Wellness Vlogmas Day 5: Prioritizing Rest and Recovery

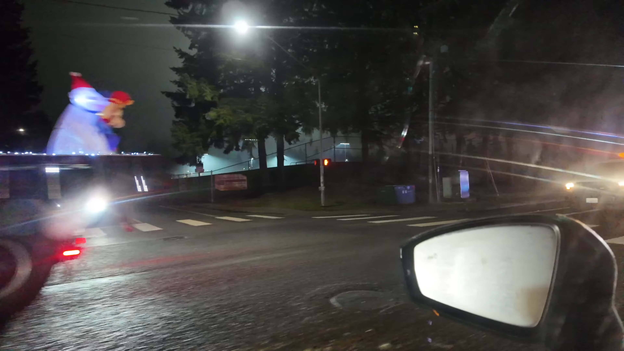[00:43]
you got all of the police cars fire
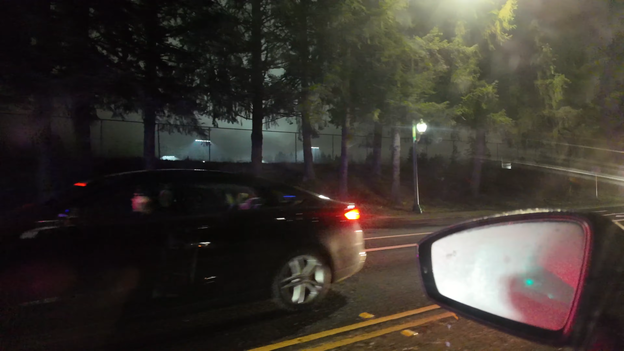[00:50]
trucks toll trucks garbage trucks all the trucks out here decorating their car oh they're all waving it's so cute